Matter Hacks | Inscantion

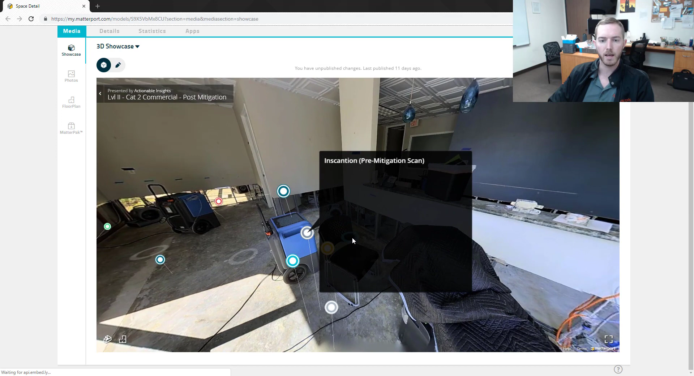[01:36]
have a matter tag in a gray circle here and it says in scansion here is
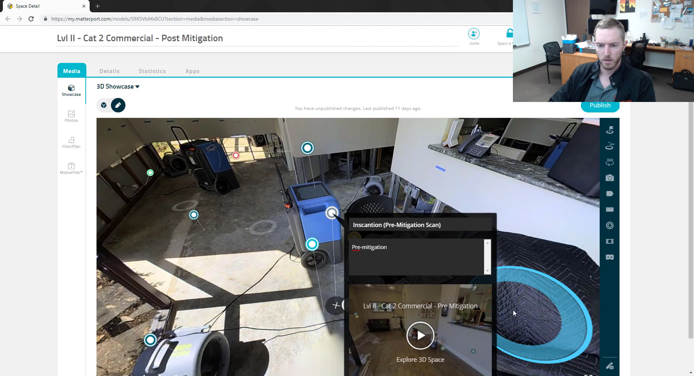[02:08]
then I am going to come to I should probably exit out of that so because I know where the window there it is okay and then I have obviously I can define the color based on the matter tag
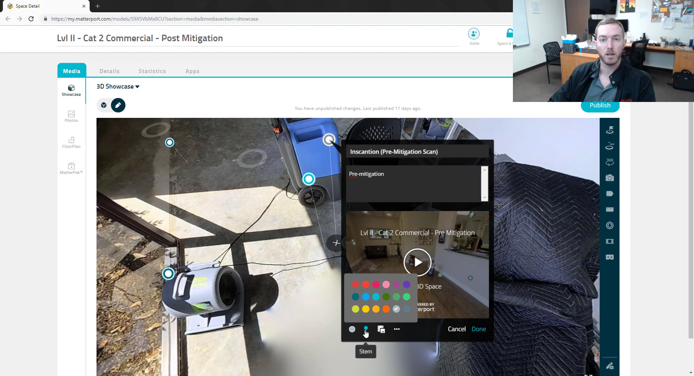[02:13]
color standards that actual insights has produced I can move the stem up higher and lower as you can see here
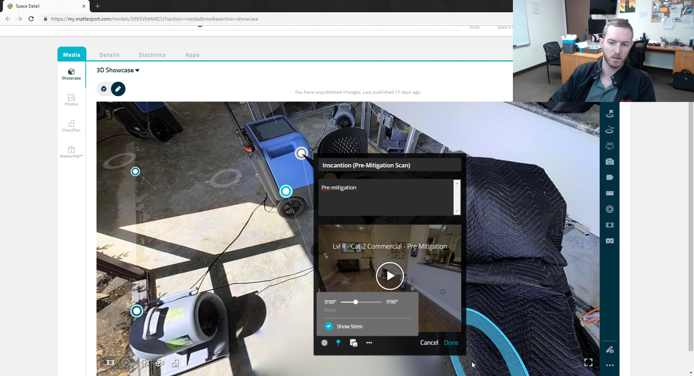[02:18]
on this one there are a couple tags here so for I wanted to make this one the highest
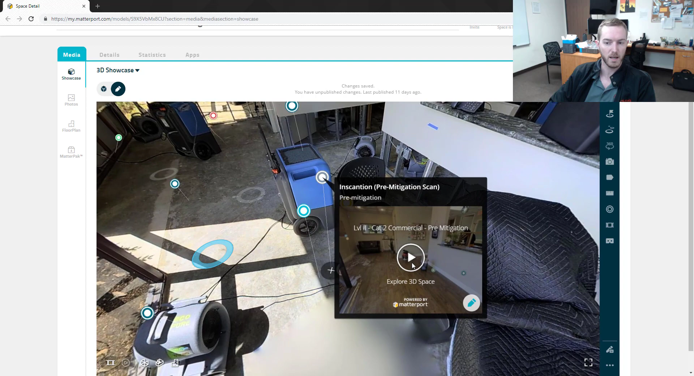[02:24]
tag highest in height oh big jump there and let's come back here
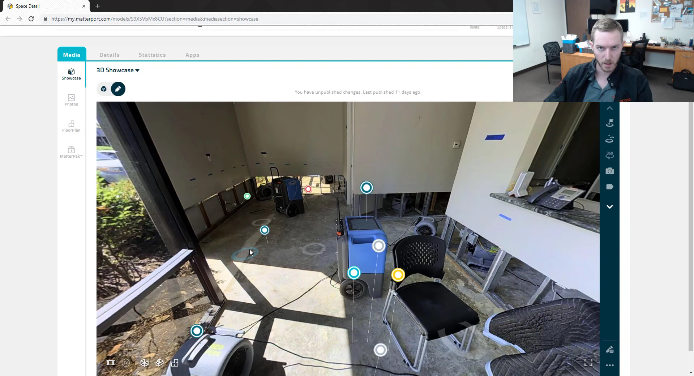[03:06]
mitigation scan at the front door for example both would load similar to this and
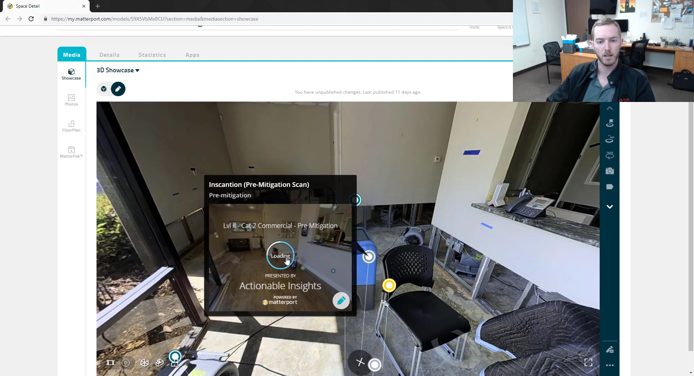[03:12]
I hit play here notice that I'm not gone to a new window I'm still in the same scan and so now I can see pretty easily a before and after of what I'm looking